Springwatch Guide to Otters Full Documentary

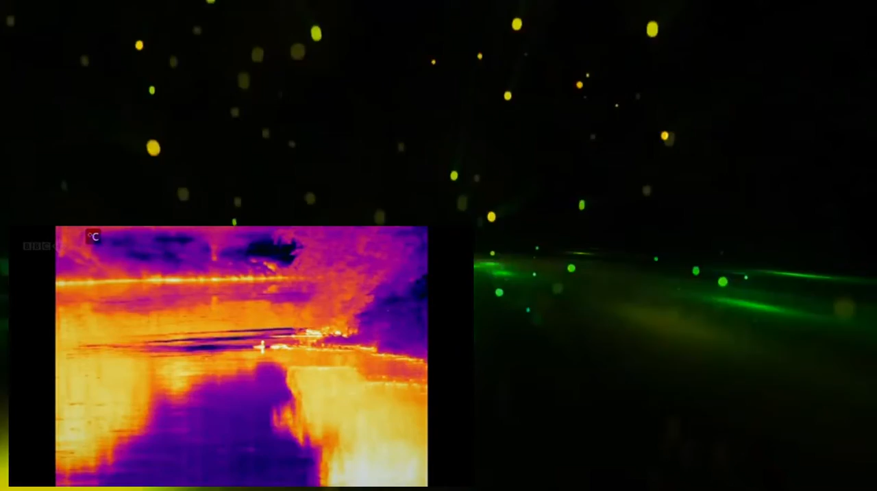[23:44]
are right up against the edge.
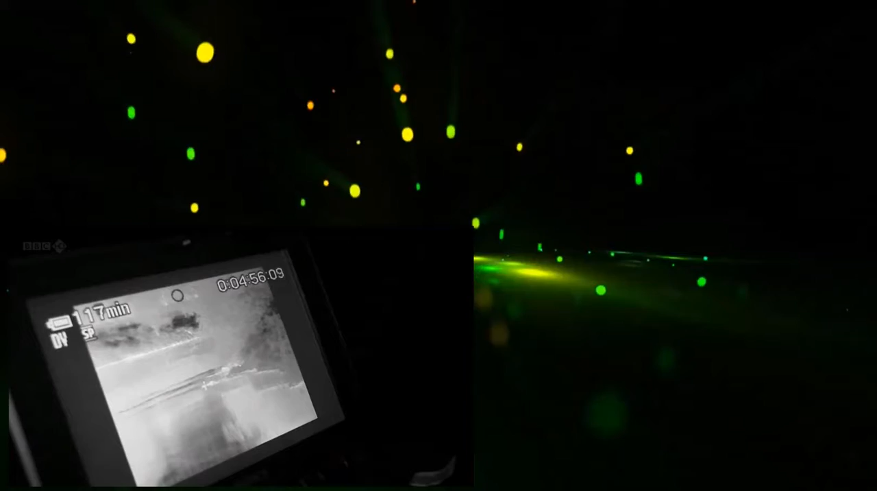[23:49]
That's really hard to see. Come on, there's the otter. Got the otter right near the ducks.
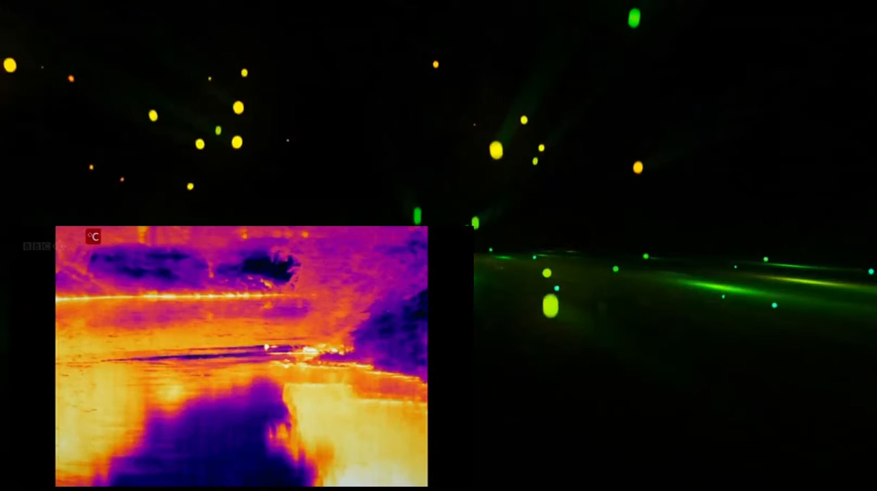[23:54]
Can't see it. I can just see the ducks.
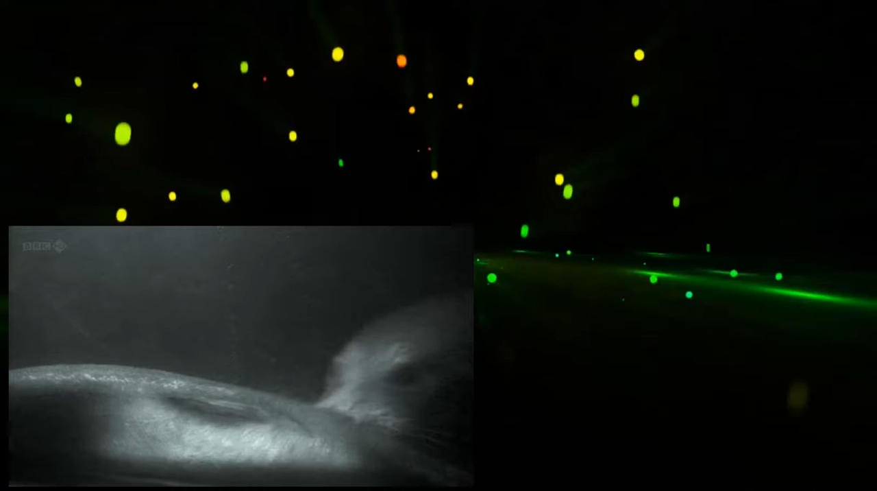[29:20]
There's a little bubble. I thought that was just its nostril, but just that little flash there.
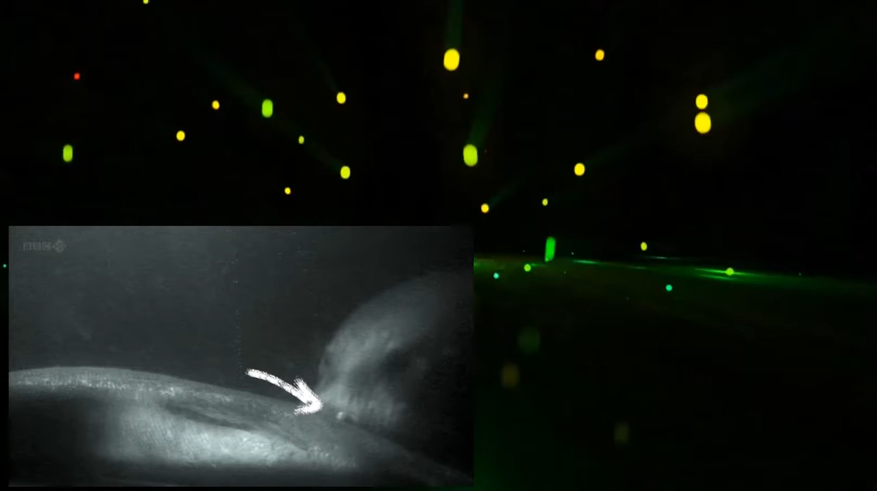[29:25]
A little flash. It's putting a bubble out, and it's sniffing that bubble back in.
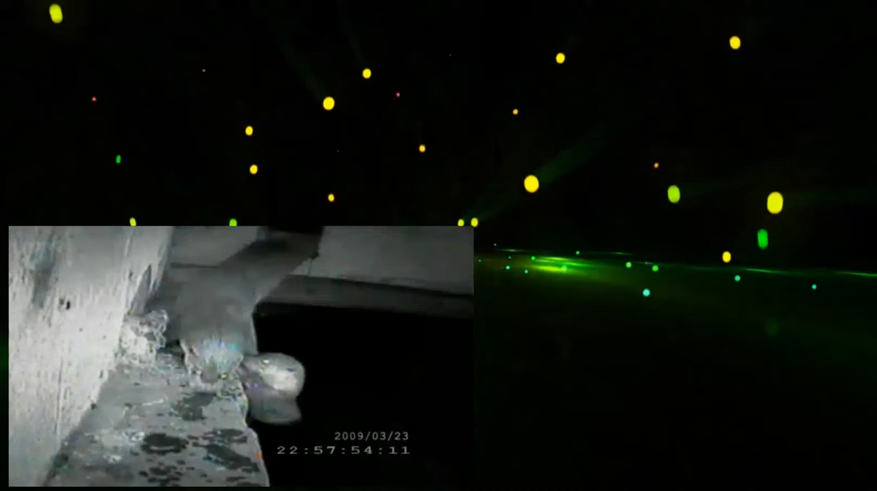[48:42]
A mother and no fewer than three cubs playing quite happily directly underneath the city's mill. The Wildlife Trust now estimate that otters are established in at least 13 urban centres.